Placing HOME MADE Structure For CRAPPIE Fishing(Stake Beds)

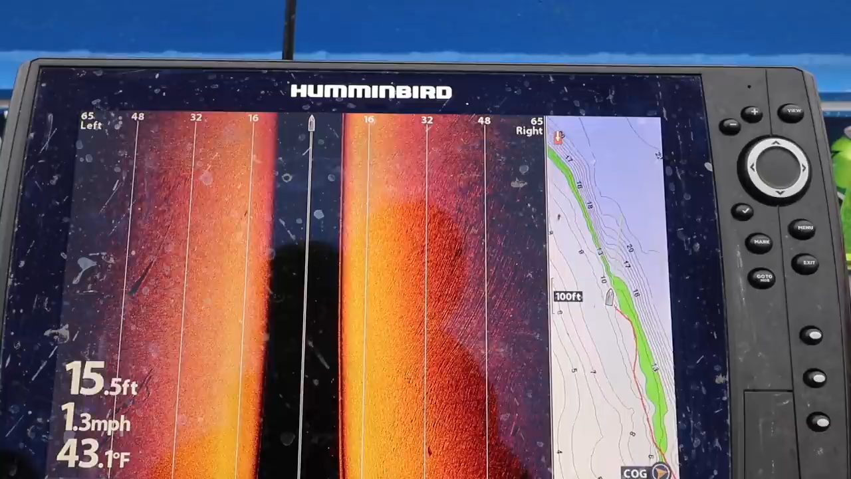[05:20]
On screen: depth 15.5 ft, water 43.1°F, speed 1.3 mph
lot of structure here it's really pretty flat and uh obviously we're getting a different reading from the depth of the water because the lake is up the lake jumped up about almost four feet um just recently but you can see right there where the boat's going uh that's where we're going to set that's where we're going to set our three structures we're going to start them down
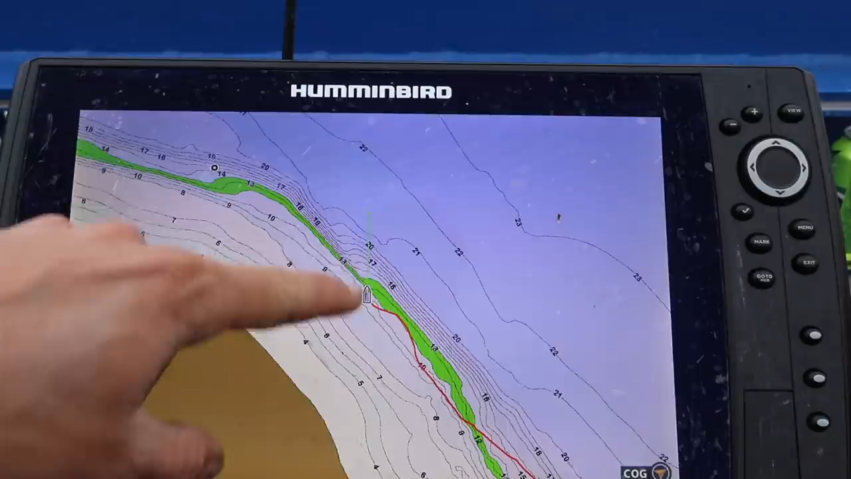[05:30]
uh in probably right there where it's going to start at about 17 foot of water and we're going to drop them down to about 20. um like i said the lake is high now so you're getting a little different reading off of the depth but uh yeah that's a that's a pretty good transition right there um and uh so we're just going to go ahead and set
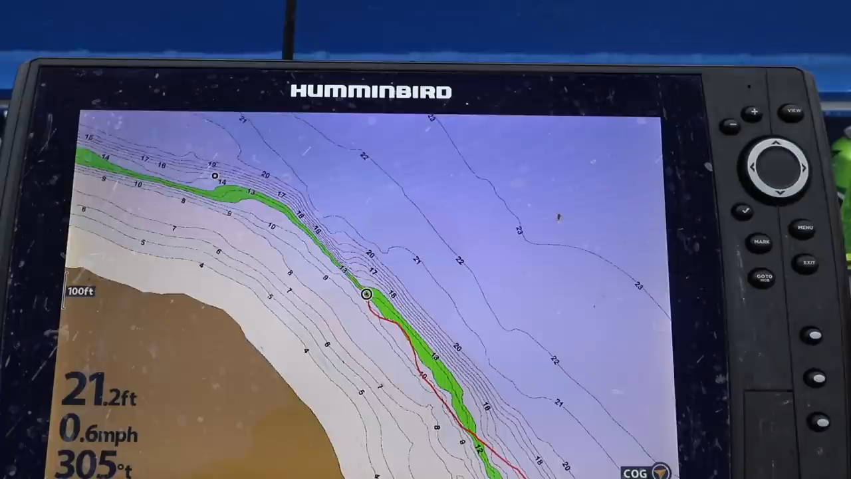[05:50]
On screen: depth 21.2 ft, speed 0.6 mph
three of them out and then we're going to check back and see if they're if the fish really come to them then we'll definitely put more out all right so we kind of only got one shot at this um i'm gonna go ahead and drop them right here off this ledge or start dropping them drop the first one
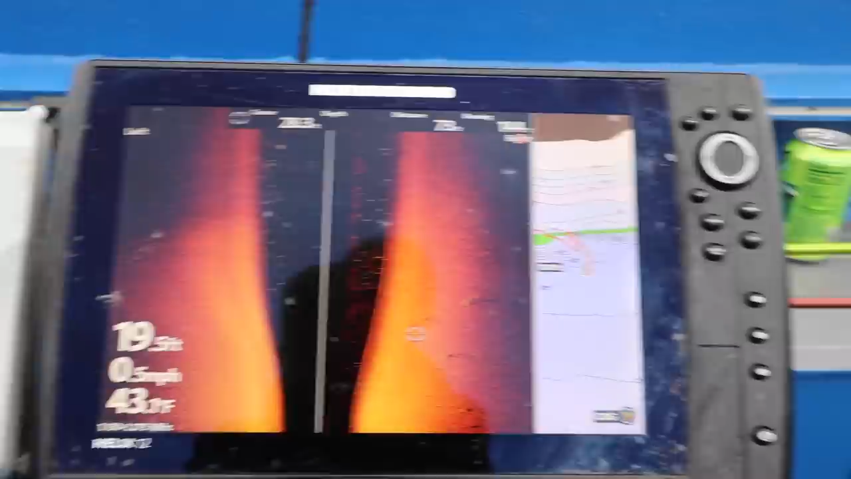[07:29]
okay so round two sorry guys i had some water spots on the screen from whenever i uh from whenever i uh
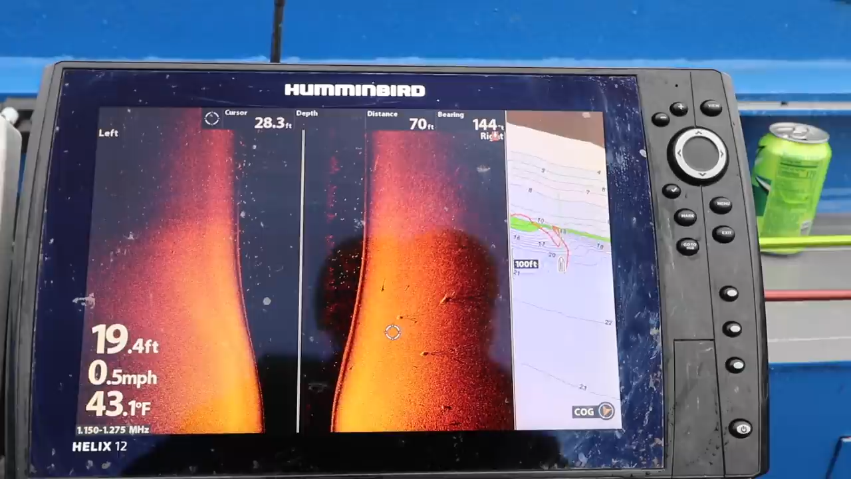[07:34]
On screen: depth 19.4 ft, water 43.1°F, speed 0.5 mph
let's change over to okay so there's full side scan right there i had some water marks on the screen so whenever i throw them in so that's what those big structures look like now i'm sitting i'm running my range at 60 foot out that's what they look like you can see obviously right
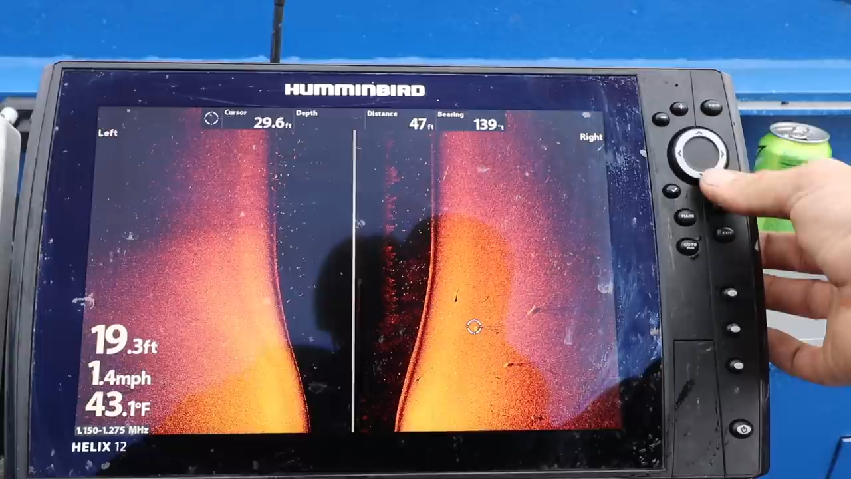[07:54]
On screen: depth 19.3 ft, water 43.1°F, speed 1.4 mph
there is centered on that cinder block so i'm gonna bring my cursor over and i'm gonna hit waypoint you can see waypoint 2237 created that's structure number one we're gonna come over here now i don't want to mark the top of this see because you remember your side scan is looking sideways so if you mark this you'll actually be off you want to mark the cinder block that way you'll be over top of it we're going to hit mark again waypoint 2238
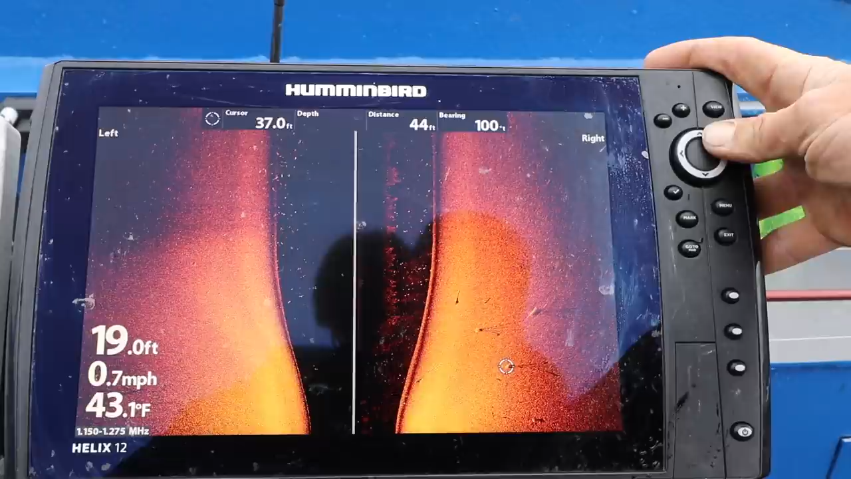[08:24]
On screen: depth 19.0 ft, water 43.1°F, speed 0.7 mph
created and then we're going to come over here and do the same thing for the third one waypoint 2239 created so that's
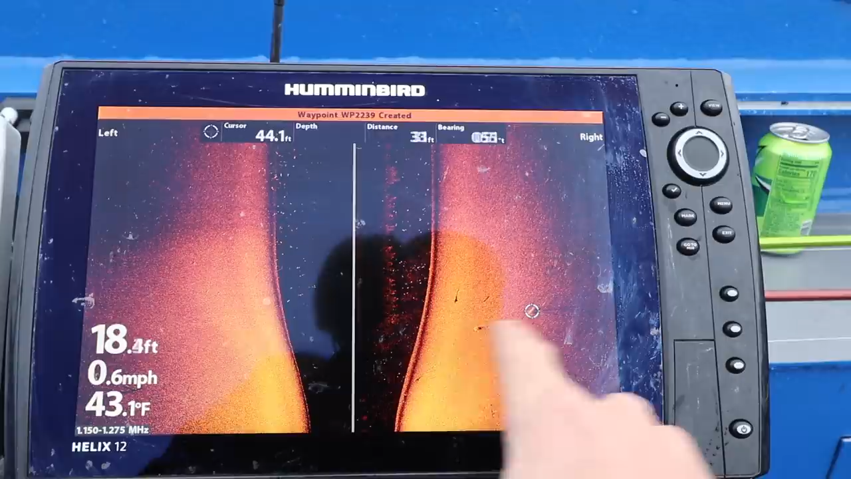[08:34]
On screen: water 43.1°F, speed 0.6 mph
what your structure looks like that's the side image view of of what that structure looks like all right so there you guys have it they're setting